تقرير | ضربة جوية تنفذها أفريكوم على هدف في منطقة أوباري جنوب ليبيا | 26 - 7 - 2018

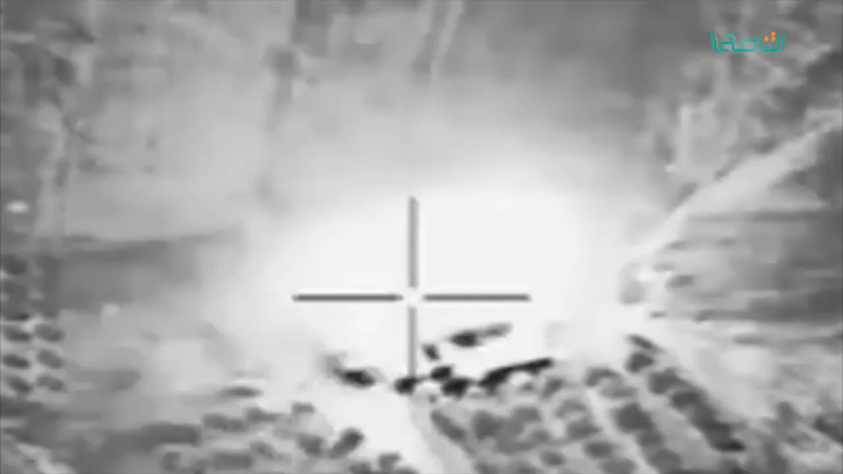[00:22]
تعود أفريكم هذه المرة لتضرب في
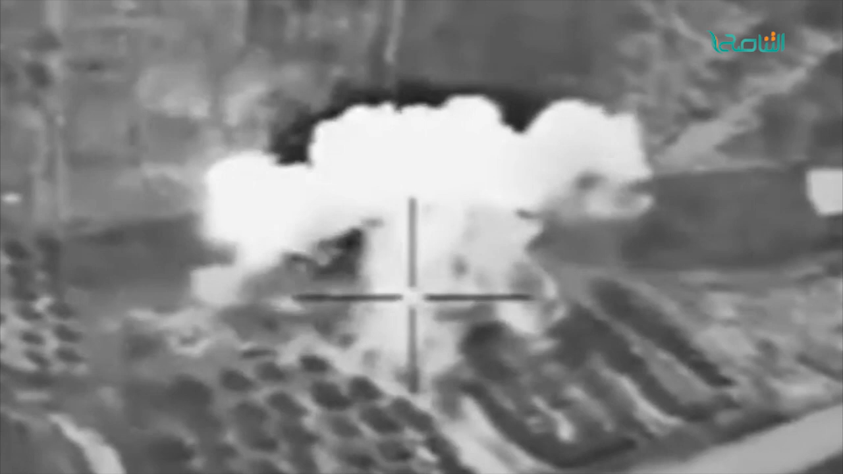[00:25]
أوباري وحسب مصادر محلية فإن الضربة التي نفذتها